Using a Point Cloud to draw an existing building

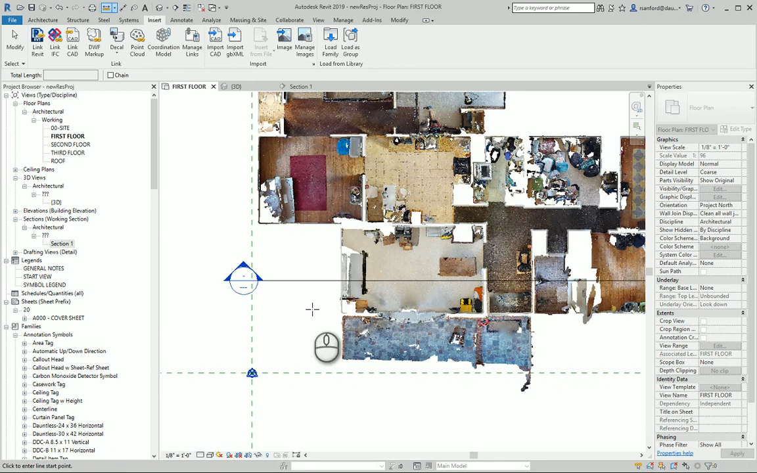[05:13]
And now that I'm going to I'm ready to start drawing, I can go in here and click on that, you know, start drawing my walls.
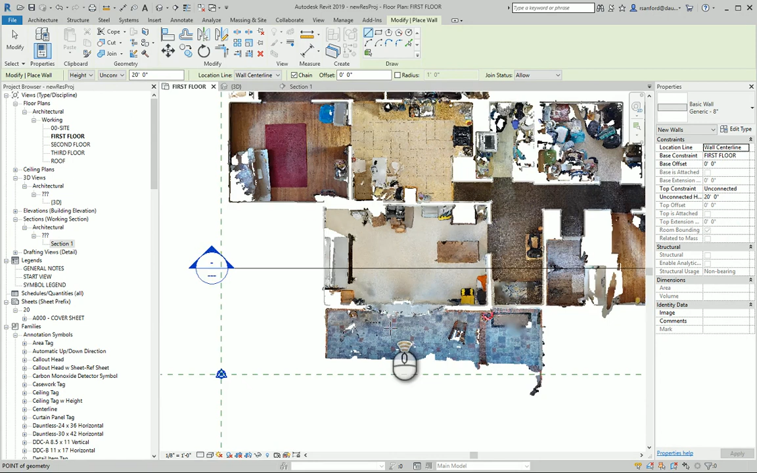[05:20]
And the nice thing here, let me actually set this so it's on the interior face of the wall is I can go in here,
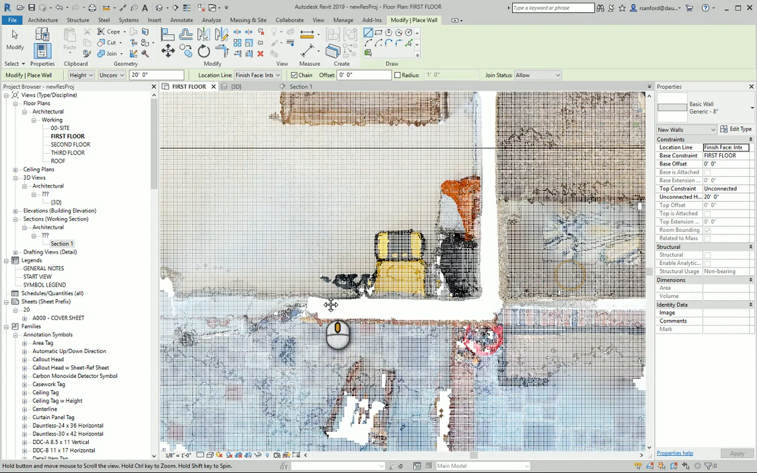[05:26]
start clicking on the point. I can kind of tell like right here, I know what what I'm looking for, but that point cloud or that point right here is essentially the face of the wall.
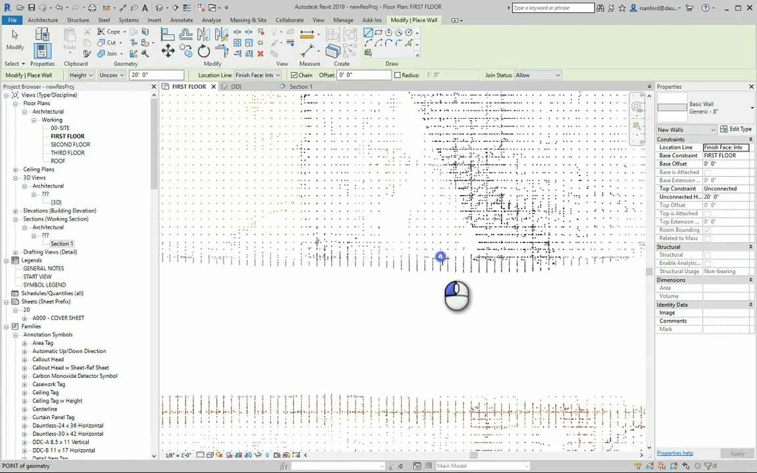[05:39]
And if you zoom out, you can kind of see you can kind of see it because there's a void here.
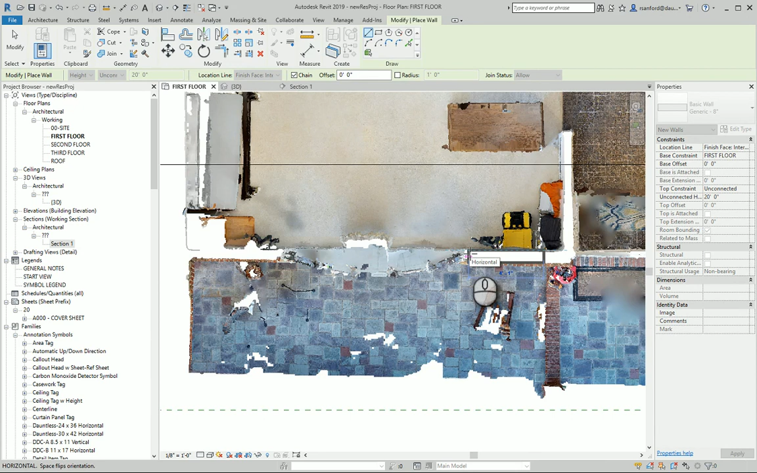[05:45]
The scanner can't capture, obviously, what's in the wall and then I can go over here and, you know,
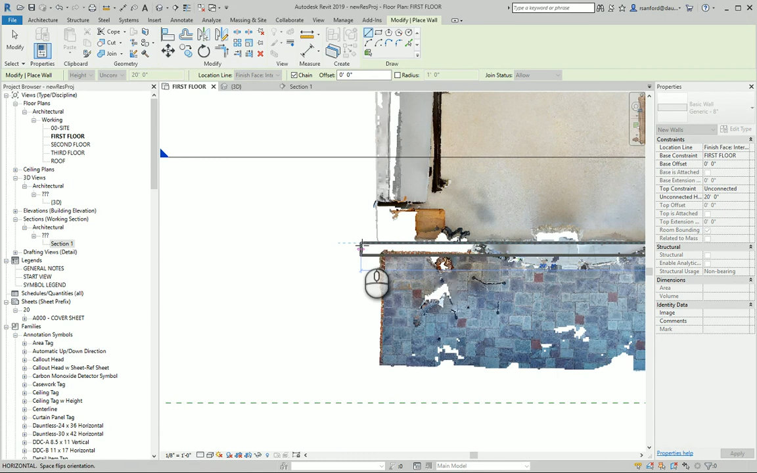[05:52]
start drawing my walls using these points. Again, I'm on the interior face.
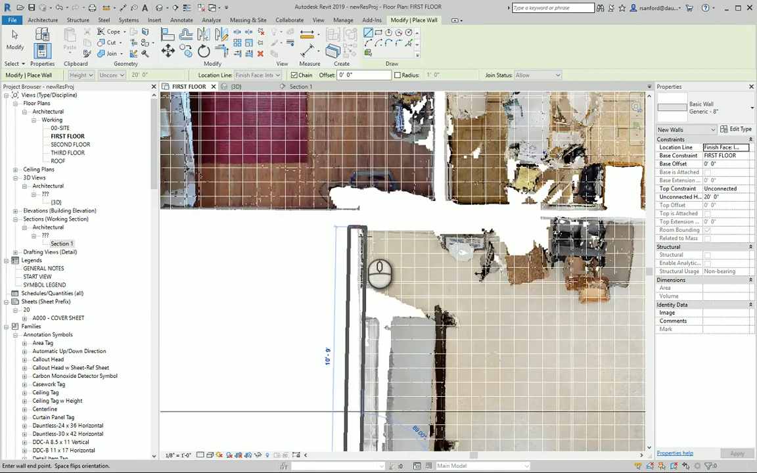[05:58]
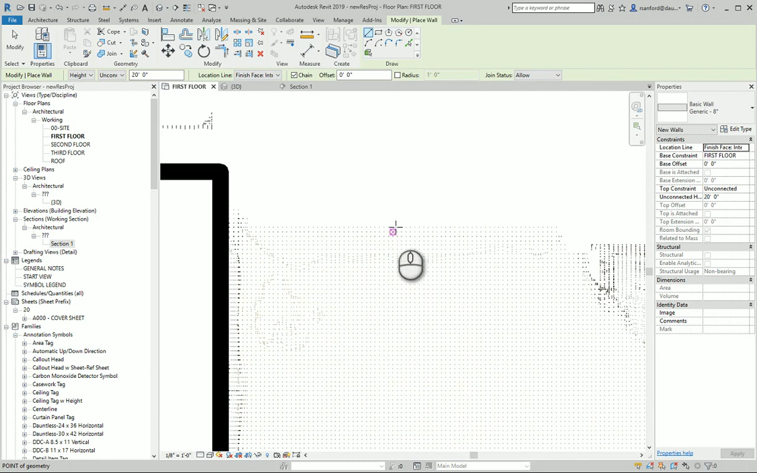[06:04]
Click one more.
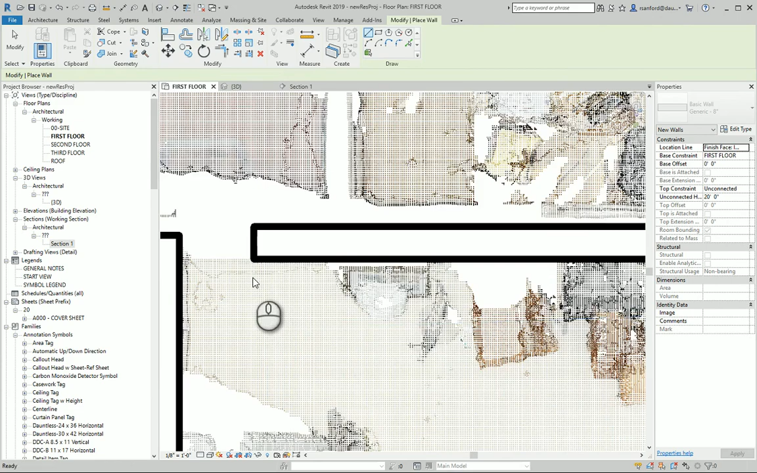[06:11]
There's a little bit of, you know, there might be a thicker wall here or, well, there is some stuff on this wall, so, but I can go in here.
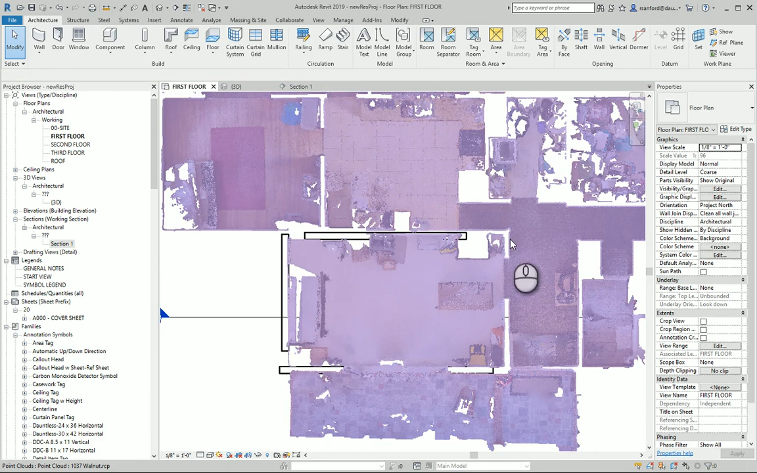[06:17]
But, I mean, I think in terms of what I'm showing here, this is pretty,
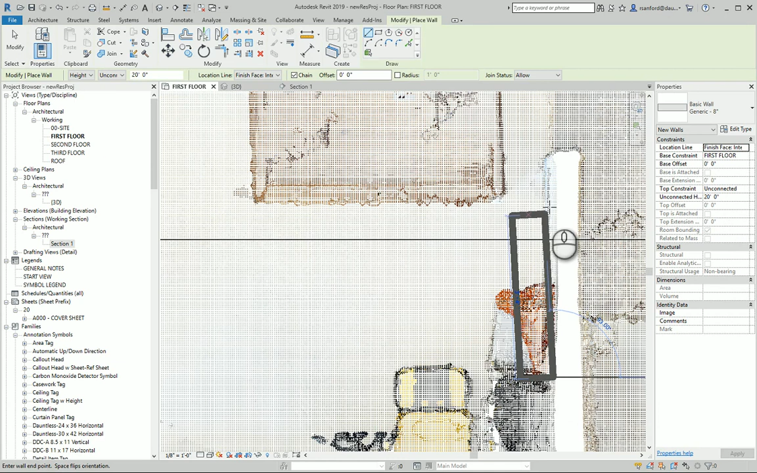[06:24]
I think, pretty, you know, clear in terms of – and the wall, I'm drawing like a, I think, a 12-inch thick wall or 8-inch thick wall. This might be a 6-inch thick wall. But if I go in here, clean it up real quick. You know, I have – my first room is already drawn utilizing the scan data that I got.
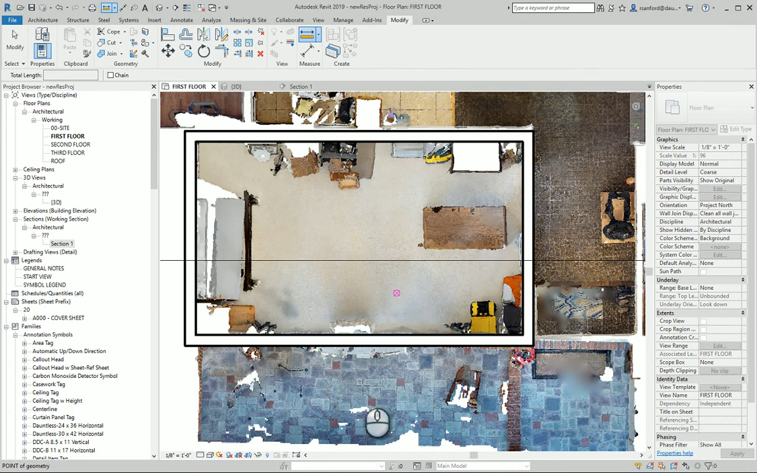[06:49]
And then now if I can click – I can click on the edges of these walls and it's a little bit off. But, again, you know, I can actually quickly – where is it? There it is. Change that to 12-foot-3.
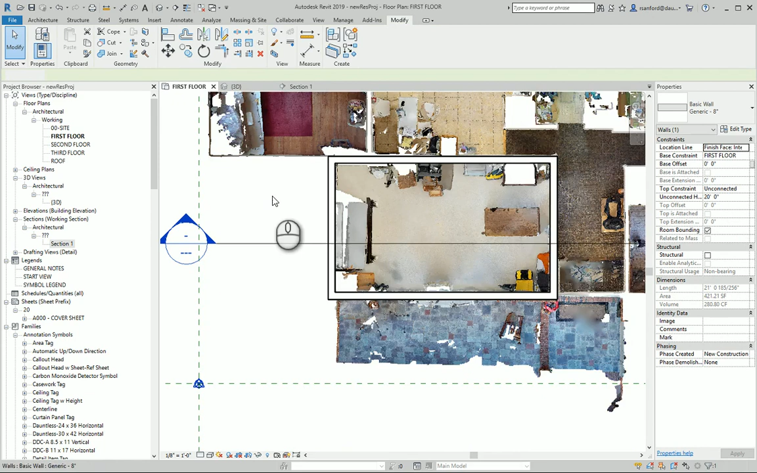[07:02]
So that's roughly what the, you know, the dimension I got in the field.
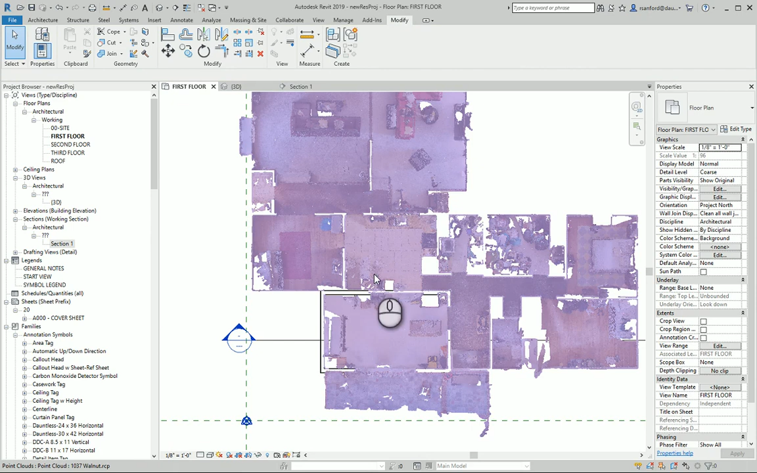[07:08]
And, you know, I just continue the process throughout the rest of this, you know, the rest of this house to draw the existing conditions. And, again, I'm drawing all in 3D. So these walls are coming in. And now these walls are actually set at – yeah, I can – this is the other thing, real quick, is it's a building information model environment. So not only am I, you know, drawing graphically what needs to be shown, but you can see here I'm clicking on a wall that I just drew.